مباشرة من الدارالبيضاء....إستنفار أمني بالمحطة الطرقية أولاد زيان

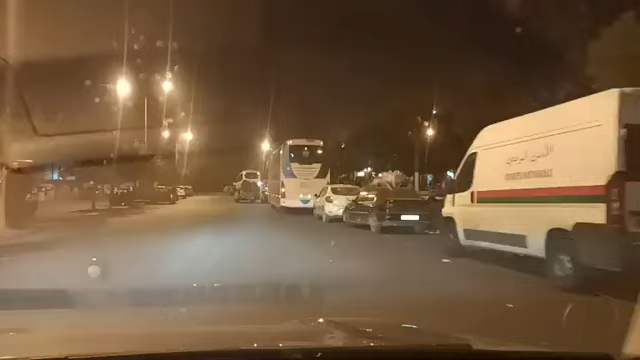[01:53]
عدد كبير ديال رجال الأمن ورجال القوات المساعدة اللي دايرين واحد الصنفار أمني كبير هنا بجنبات المحطة الطرقية، وأنباء عن أن الأفارقة من جنوب الصحراء دخلوا في نزاع مع فيما بينهم، ربما
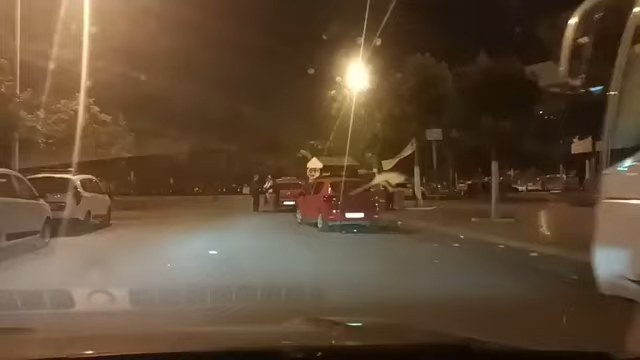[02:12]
لهذا دخلت
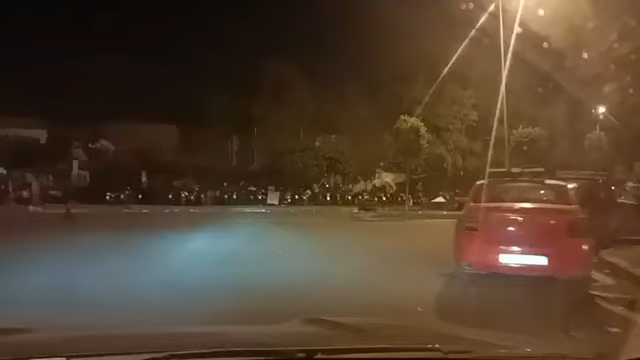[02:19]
القوات العمومية المغربية القوات الأمنية من أجل السيطرة على الوضع كي لا تتطور الأمور إلى ما لا يحمد عقباه.
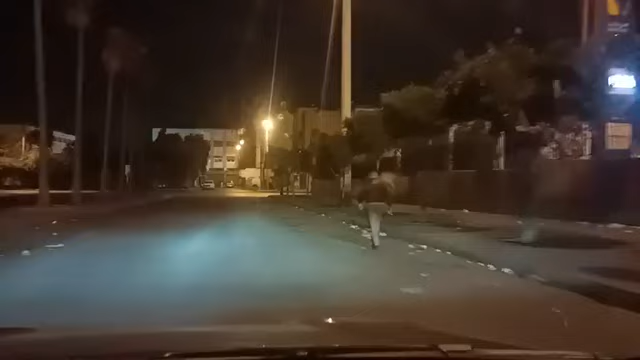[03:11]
الفوضى اللي كيخلقوها بجنبات المحطة الطرقية، كاين مشاكل فيما بينهم، مرة كيضاربو بعضياتهم، لأنهم مكينتميوش لنفس الدولة.
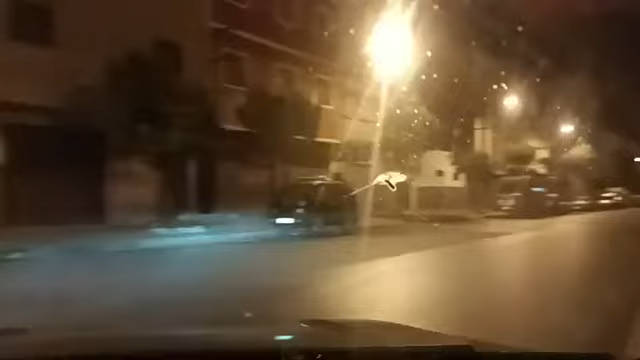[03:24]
لهذا كيدخلو في اصطدامات فيما بينهم، الشيء اللي كيجعل العناصر الأمنية المغربية، الأمن والقوات المساعدة، كيدخلو على عجل من أجل
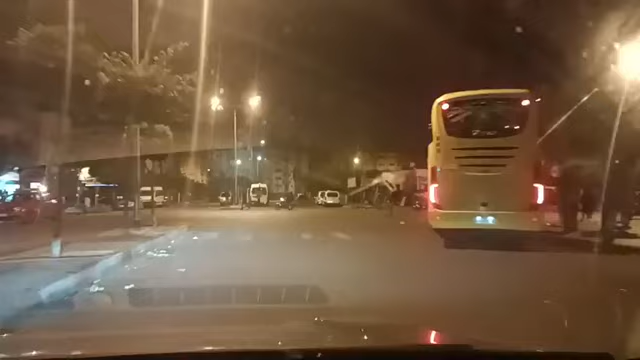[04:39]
كما كتشوفوا العدد الكبير ديال سيارات ديال الأمن وديال القوات المساعدة اللي كاينة هنا بجنبات المحطة الطرقية ولاد زيان.